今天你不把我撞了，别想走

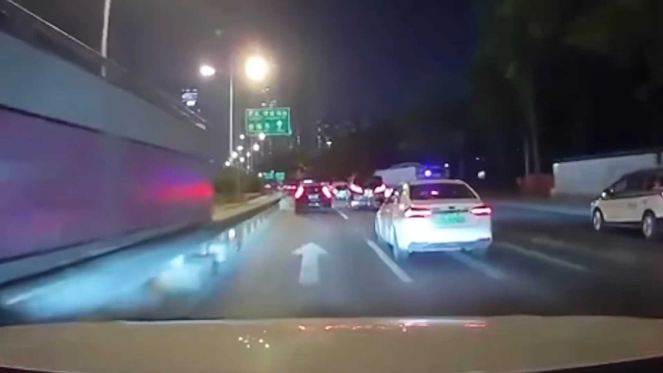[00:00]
注意看视频车正常行驶第一次闪灯是为了防止右前方白车并倒过来此时前方黑车压线行驶咱们车主也是闪了几下可能是被闪了黑车车主也是很不服气随机就故
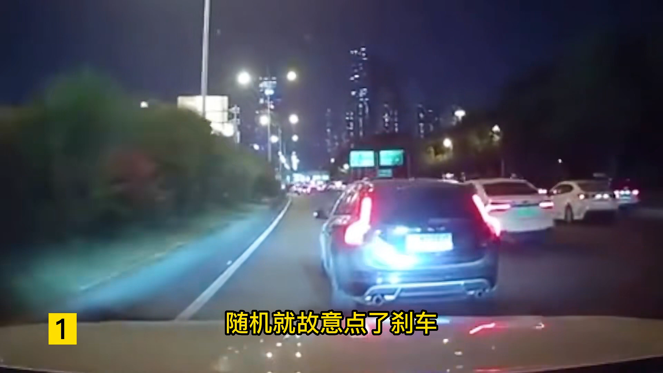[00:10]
意点了刹车你说前面又没有车你的点刹车分明就是恶意变车呀咱们车主也是鸣笛示意但是黑车根本就不予理会甚至是直接逼停视频车此时车主也是怒火中说无论的车主也是选择了变道谁知道黑车仍然不依不饶打了转向又准备搞事情车主也是决定不再惯着它
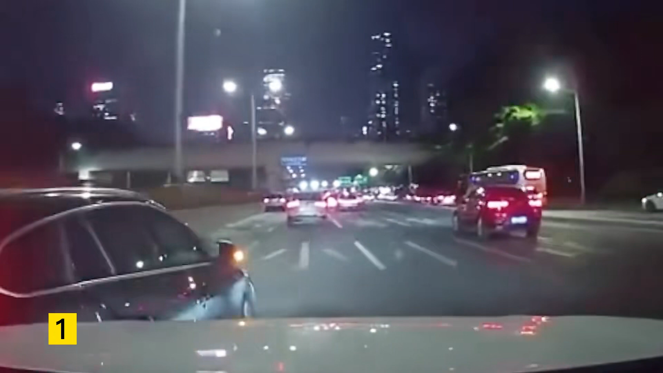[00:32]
黑车是又菜又要玩车主干得漂亮前方马上就是隧道